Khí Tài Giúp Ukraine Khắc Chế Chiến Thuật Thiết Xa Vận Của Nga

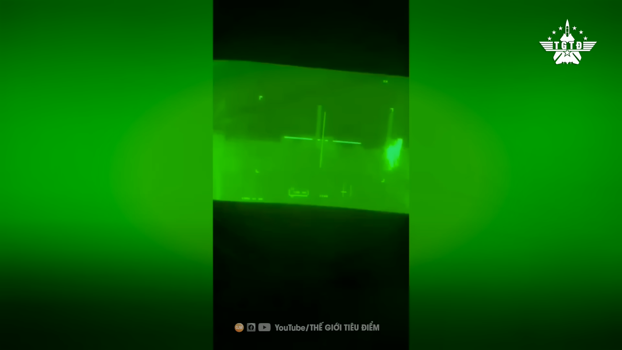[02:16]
Hỏa lực từ pháo M-2-42-25mm của chiếc M-2 Braley khiến 15-20 binh sĩ Nga tiệt mạng chỉ sau vài phút.